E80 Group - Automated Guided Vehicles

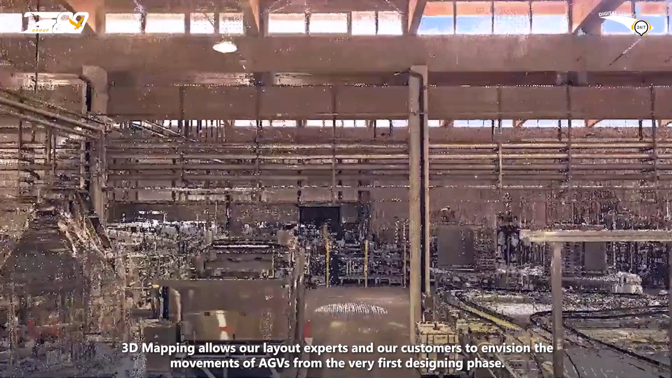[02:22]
3D mapping allows our layout experts
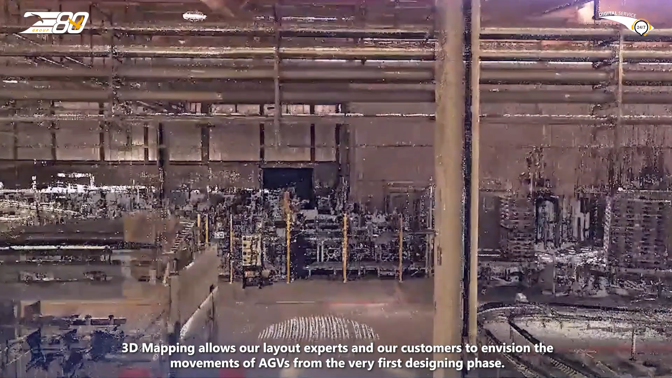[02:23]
and our customers to envision the movements of AGVs from the very first designing phase.